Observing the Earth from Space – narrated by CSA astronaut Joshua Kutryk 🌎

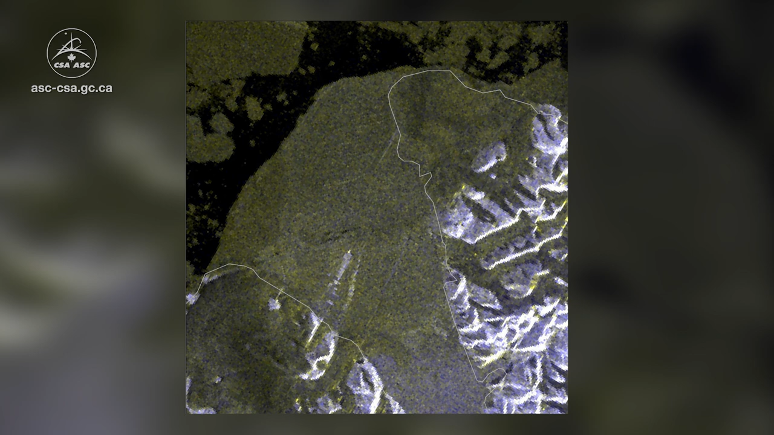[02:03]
RadarSat imagery is also used to monitor signs of coastal erosion,
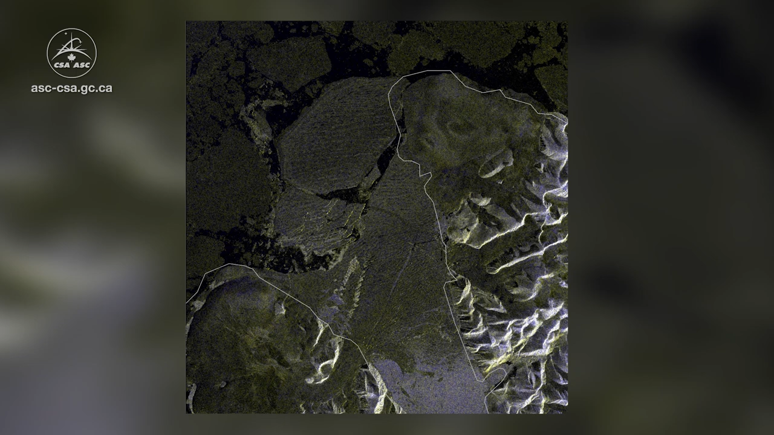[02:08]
which can be caused by melting of ice or rising sea levels, two known effects resulting right now from climate change.
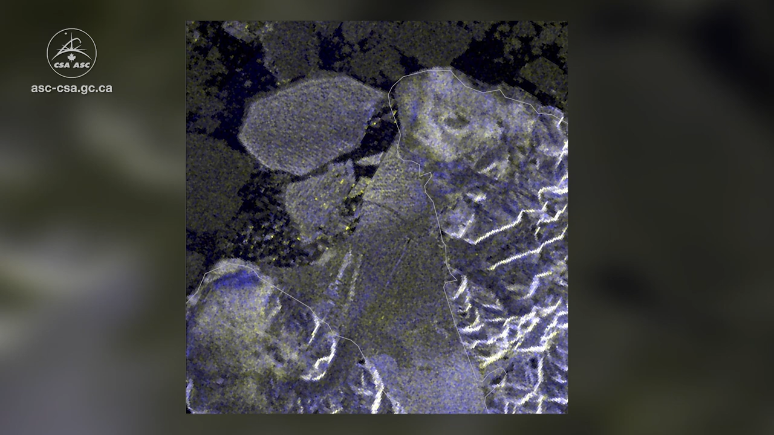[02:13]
Monitoring changes in Canada's coastline is especially important because our country has one of the longest coastlines in the world,